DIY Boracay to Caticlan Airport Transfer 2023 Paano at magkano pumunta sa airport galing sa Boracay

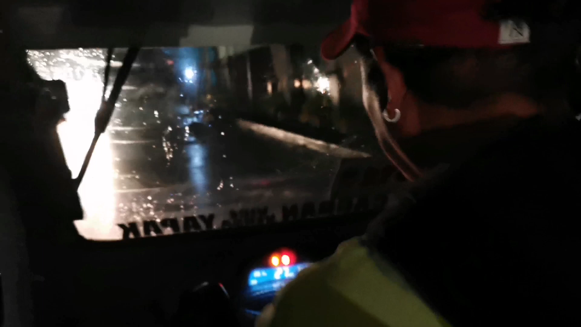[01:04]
Maulan-ulan po, pero buti na lang hindi ganang kalakas. So, wala namang problema paglabos ng hotel.
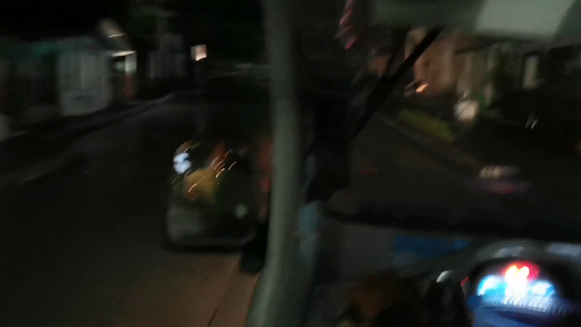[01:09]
Konting lakad lang hanggang dun sa highway. Actually, hindi kami nakaapot ng highway.
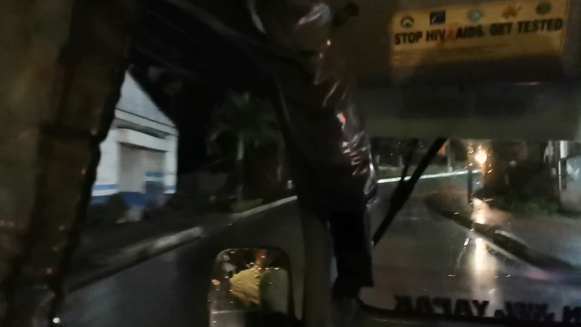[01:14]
May mga e-trikes na po.
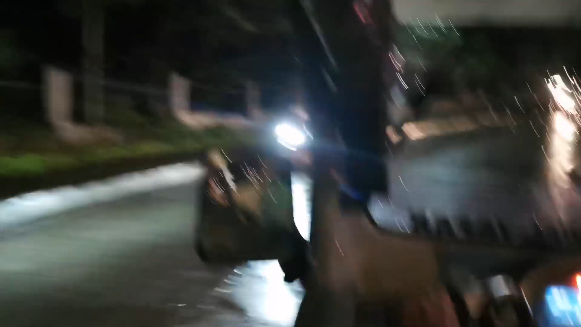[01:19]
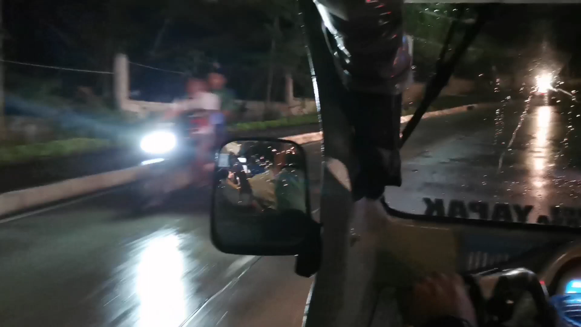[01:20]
So, hindi kayo magkakaproblema naman sa service dahil maramang nakitang trikes sa highway.
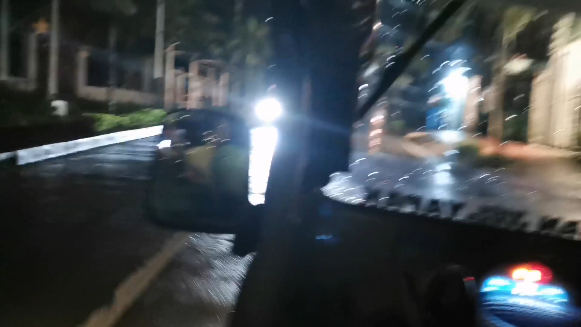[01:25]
So, laging merong available na transportation.